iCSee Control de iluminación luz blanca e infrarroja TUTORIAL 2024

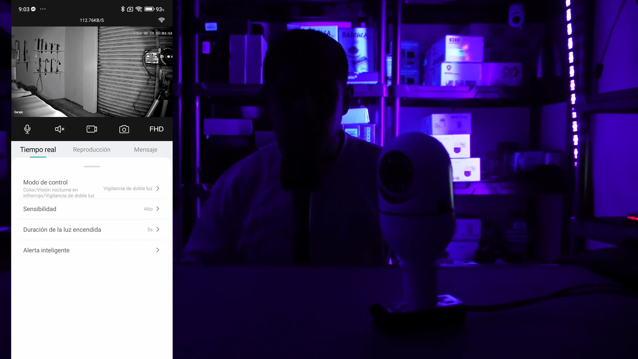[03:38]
Voy a apagar las luces Y listo Ustedes ya casi no me ven Pero como pueden ver aquí En la pantalla La luz infrarroja Ya está haciendo su trabajo Y se ve como si fuera de Bueno,